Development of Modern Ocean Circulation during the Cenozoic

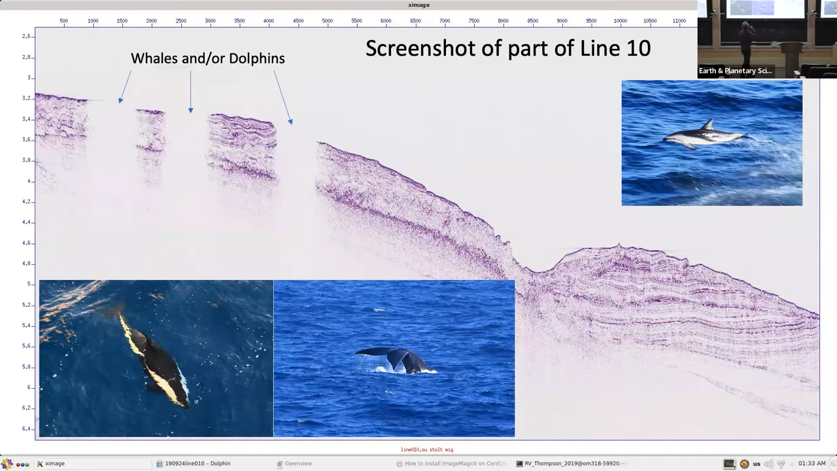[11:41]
And right here, you can see we saw 3 dolphins or whales. They kept coming in and out, probably the day shift, but
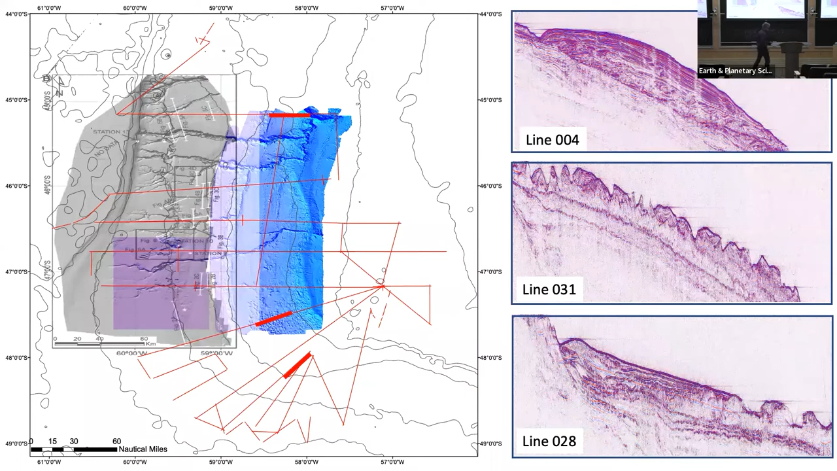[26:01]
outcrops right in here with a little bit of modern sedimentation that is protected a little bit by this embayment right in here. And so here's a close-up on that, and it highlights two things. One is this is a smooth topography. The sediments are delivered via canyons. Sediments come to the margin. Tim showed that they sit there in high stands and get whooshed down these canyons during low stands, and they build up in the north. To the south,
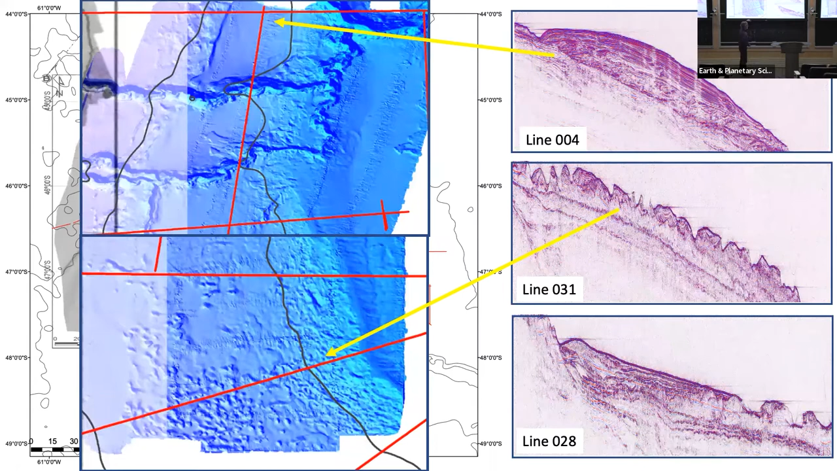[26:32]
we get lots and lots of erosion with only patchy modern sedimentation. And much of that can be Miocene age sediments that are at the surface.
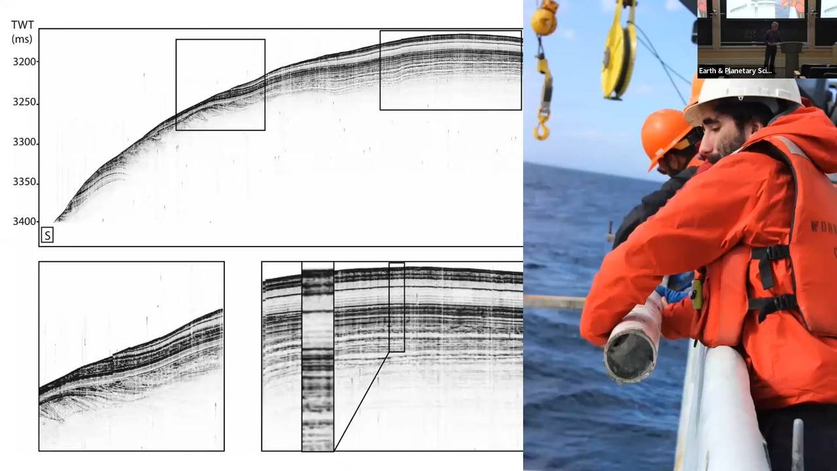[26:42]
This is Jose pulling a core, but this is the high resolution parasound data. And this black line right in, black line right in here, we see that in all of our cores. So this is a Patagonian-wide event where in the middle of all this nice, warm, chalky foram nano ooze, we get a current downslope transport event.
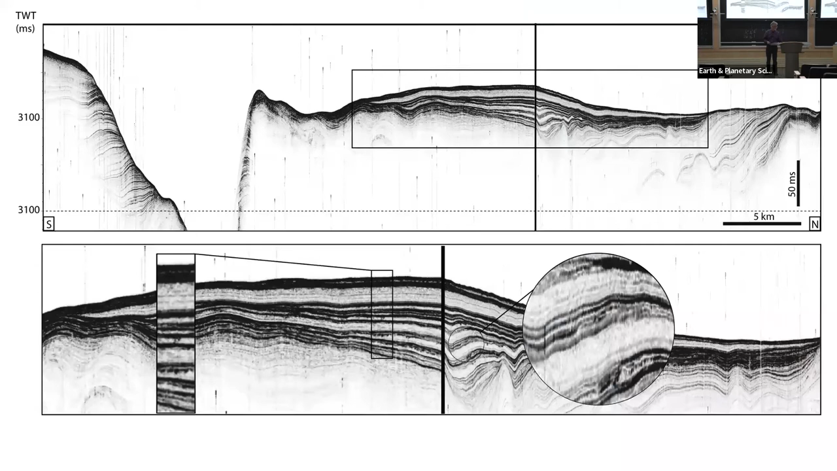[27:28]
can barely resolve any of what the beautiful stuff that Jose shows here. And here's a couple of more very, very spectacular recording multiple climate events in there.
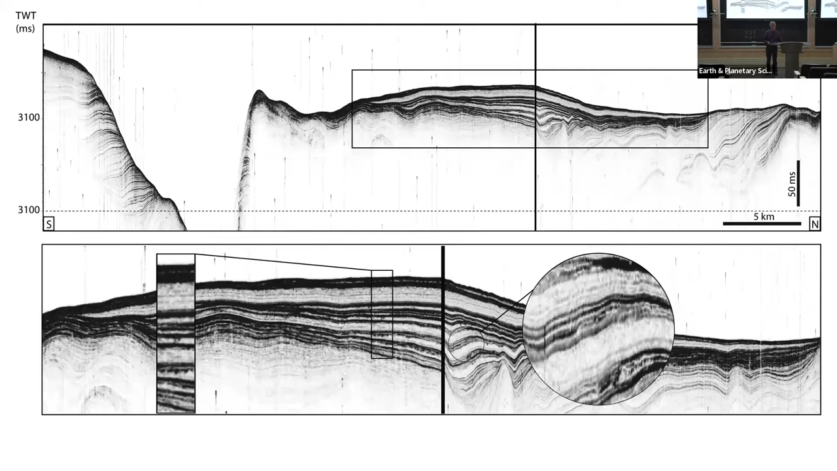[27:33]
And then, so this is what we see. And this is Aaron Waters, who is on leave from the program right now. He did a lot of the seismic processing. And this is the seismic line, give up on this. Seismic line that is common throughout. It's our benchmark line. We're coming from the
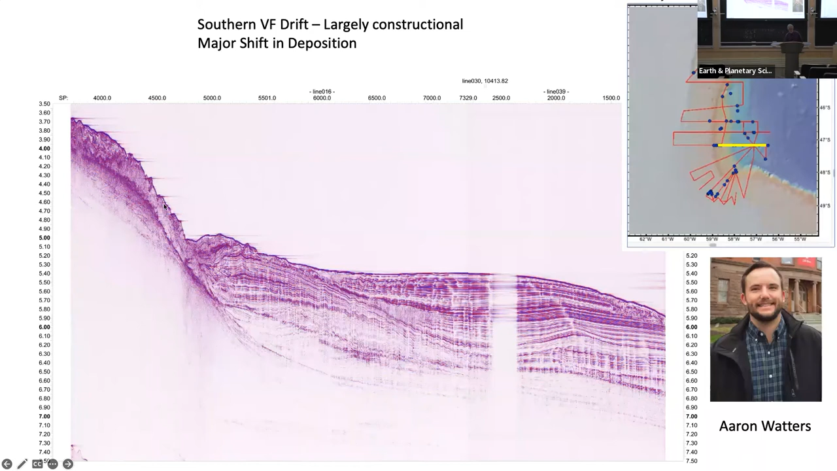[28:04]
Piedra Buena down into a moat and into the Valentin Fjellberg. And you can see we saw one dolphin or whale during that one. If we go to the north, you can see the Piedra Buena, the moat. At some point in the past, it was building up, but it is very, very different.
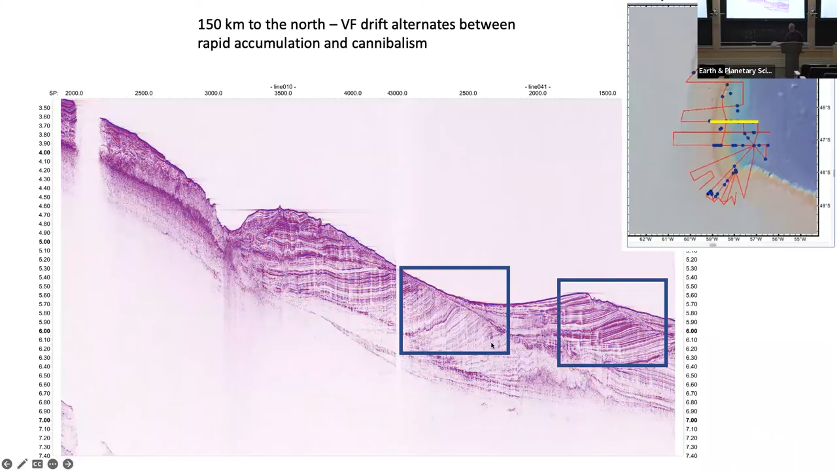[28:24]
We'll look at these. Lots of accumulation in the past, erosion, more accumulation, and now current erosion going on.